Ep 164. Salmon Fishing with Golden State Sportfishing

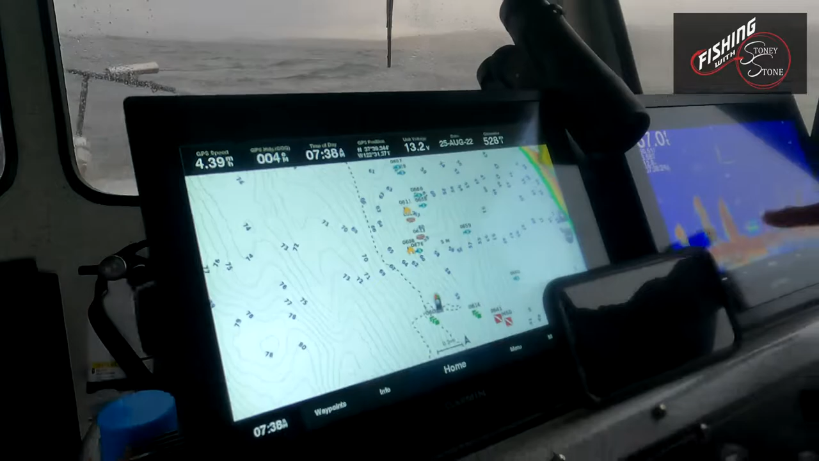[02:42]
Got some hard marks right here, right on top of the bait. Let's see if we get these fish to chew.